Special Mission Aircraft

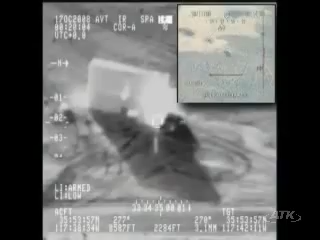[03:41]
When a hostile target is detected, it can be tracked and quickly destroyed using the Hellfire missile.